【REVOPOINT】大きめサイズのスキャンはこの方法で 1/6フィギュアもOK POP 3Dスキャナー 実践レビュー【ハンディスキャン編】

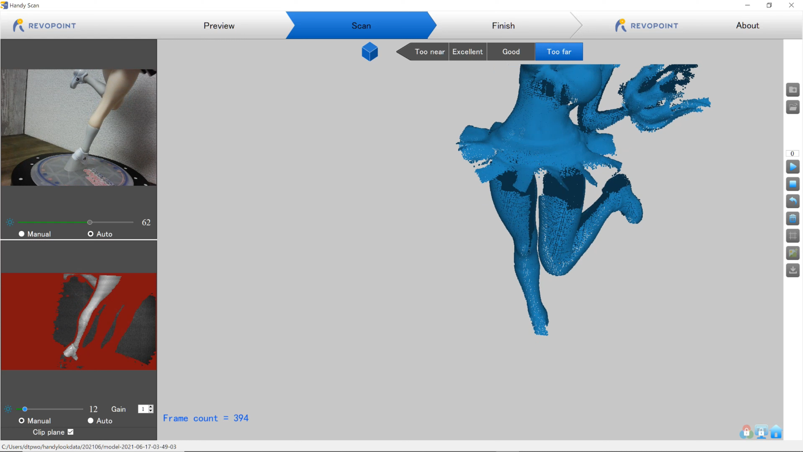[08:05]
はい、なんとかね、スキャンできましたね
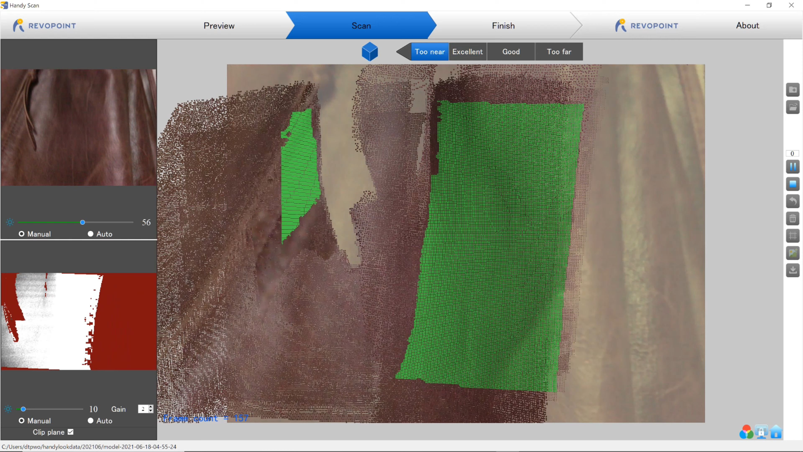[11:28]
画面をねどんどんどんどん移動していくと先にスキャンした部分と後でスキャンした部分っていうのがうまいことね、
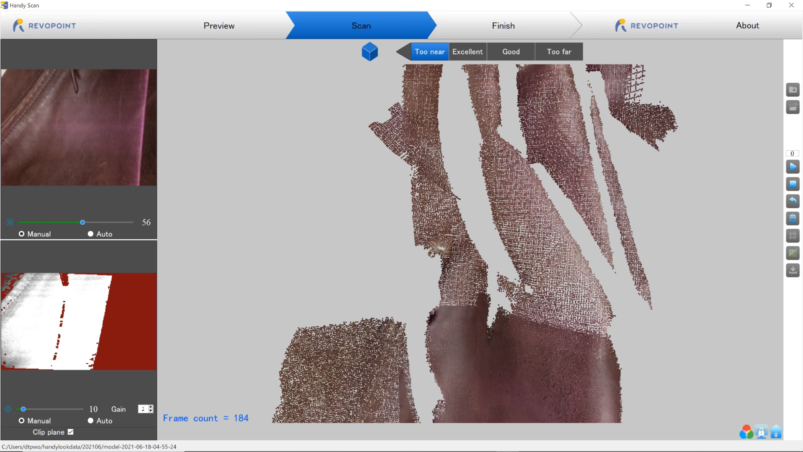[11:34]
位置合わせができずにずれてしまうとかま、こういうとこはあの、
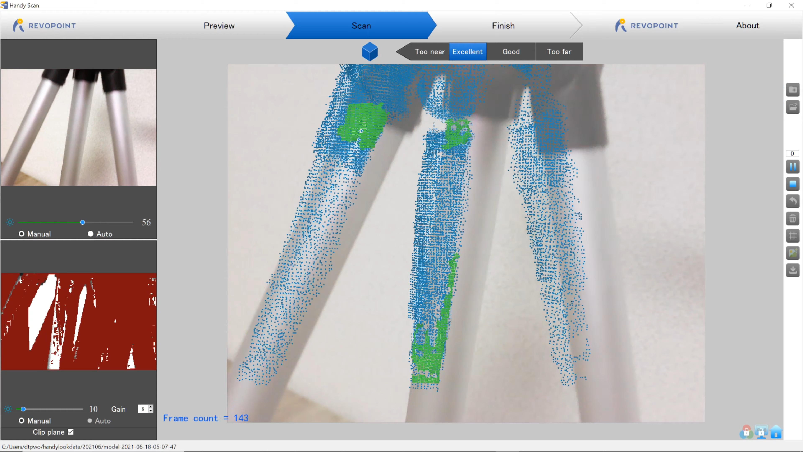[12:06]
動画にしてみたいなと思いますあ、これはスパイダーマンを3Dスキャンチャレンジした時のやつですね